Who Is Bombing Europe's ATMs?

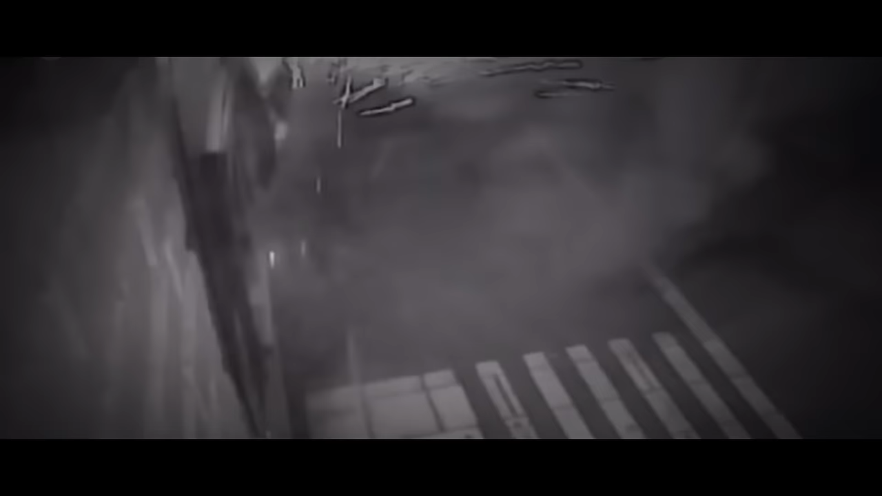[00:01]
manhunt is underway for a bomber targeting bank cash machines.
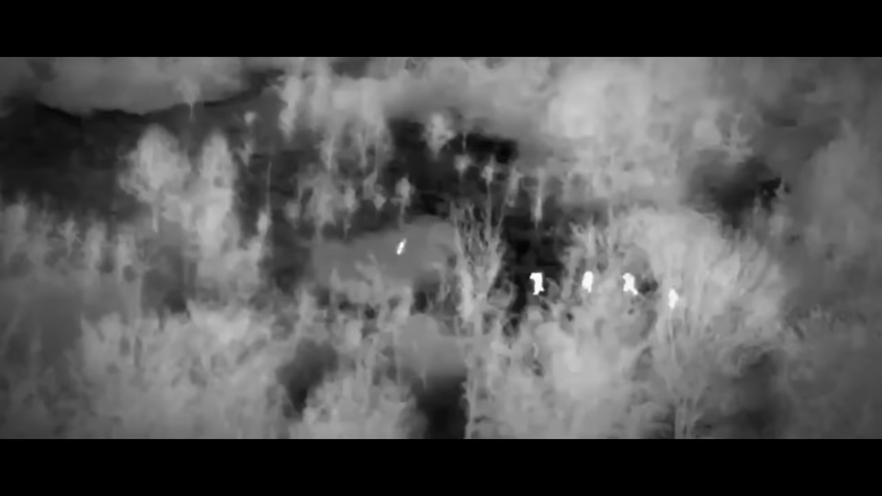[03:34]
the men went from having over 50,000 euros in their car to lying in
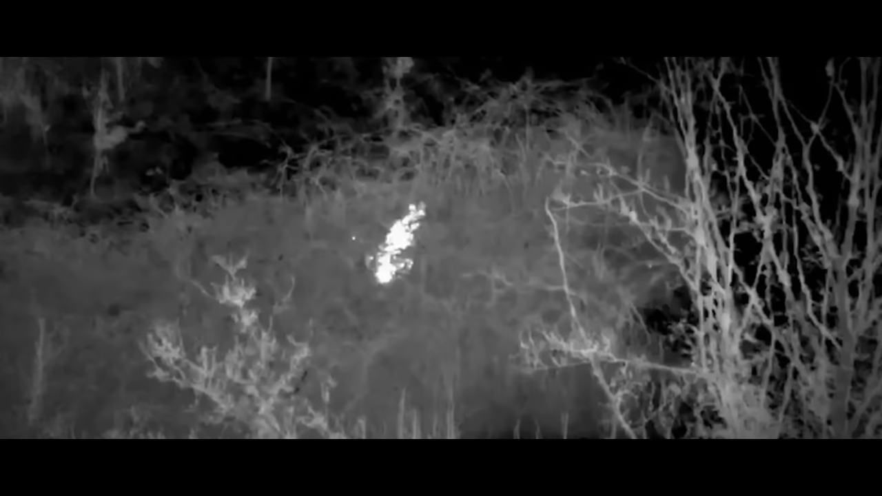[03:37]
a bush knowing that they might get caught at any moment.
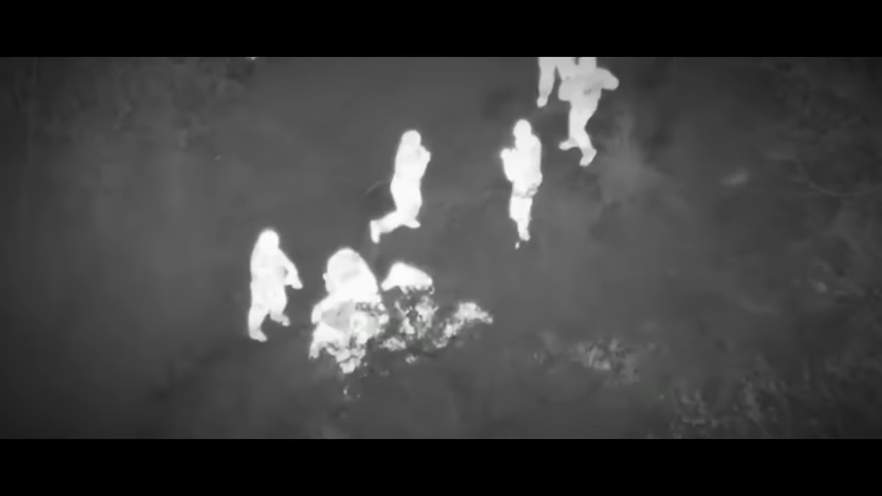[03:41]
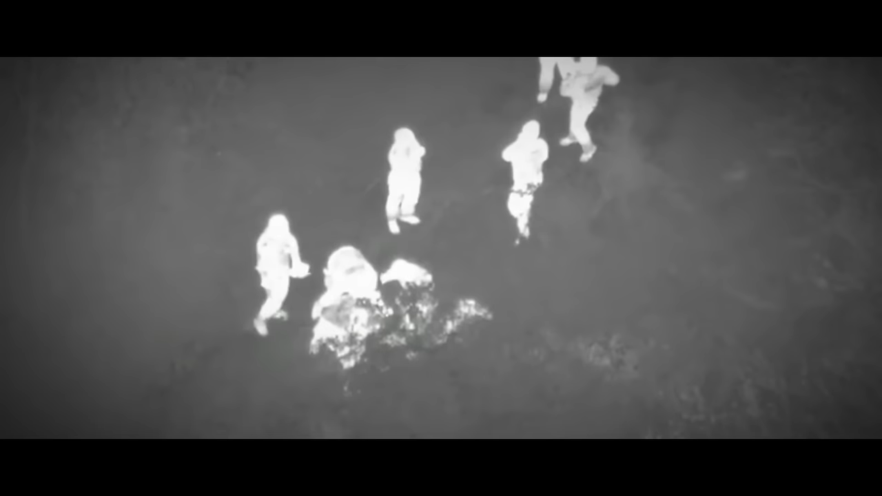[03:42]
And only a few instants later, dozens of police units were moving through the forest,
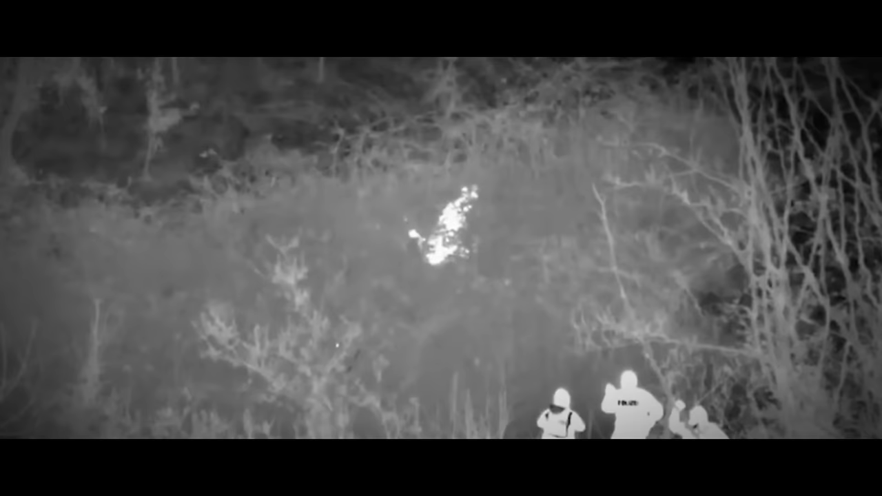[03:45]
capturing the criminals one by one and using nothing else but pepper spray.